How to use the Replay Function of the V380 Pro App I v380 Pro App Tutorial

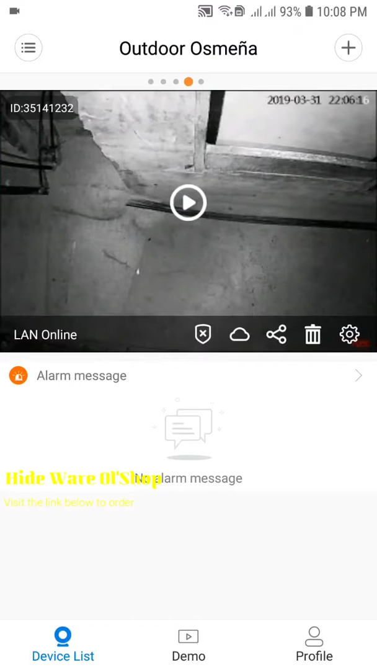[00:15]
Once mag play na po, for you to make sure po is dapat nakalagay na rec yung sa lower corner po. So meaning yan po, yung red na rec indicating na nakarecord po yung SD card natin, makakarecord sya. Then kung walang rec po, possible po na may sira yung
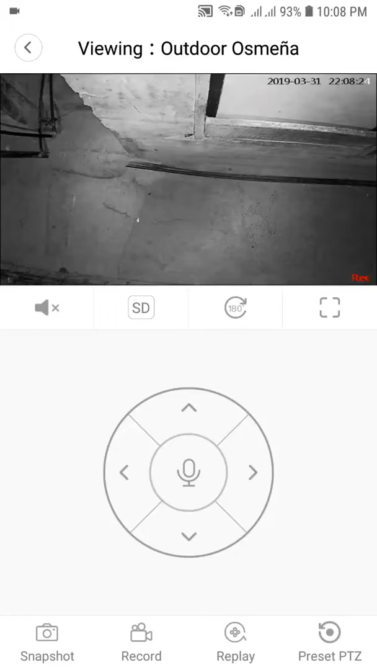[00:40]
SD card na lagay natin or kailangan lang po sya i-format. So next step po is, click nyo po itong replay.